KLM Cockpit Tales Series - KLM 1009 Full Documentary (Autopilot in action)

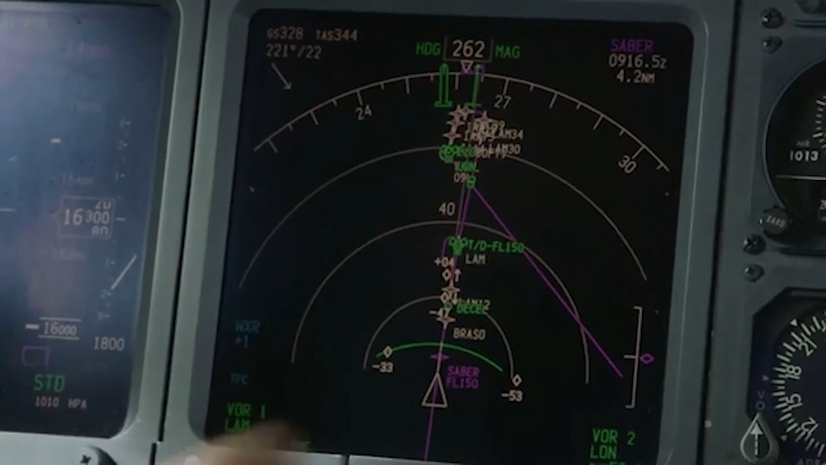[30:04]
And here you can see it on the route we are going to fly. KLM 1009, descent flight level 120.
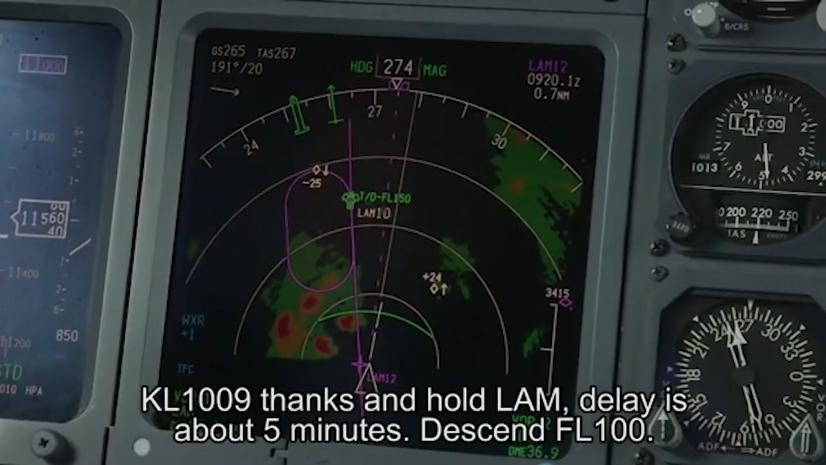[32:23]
In about 8 miles, we can turn back to Lambourne again to expect a hold there. KLM 1009, thanks. And hold Lambourne, delay is about 5 minutes. Descent flight level 100. Descending flight level 100 to hold at Lambourne, KLM 1009. Flight level 100.
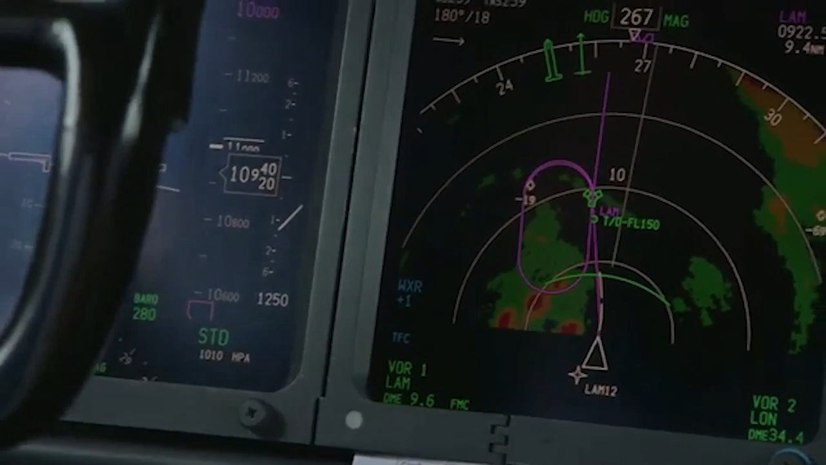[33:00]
So we've programmed the computer again to fly direct to Lambourne. And that's when we switch on the LNAV lateral navigation.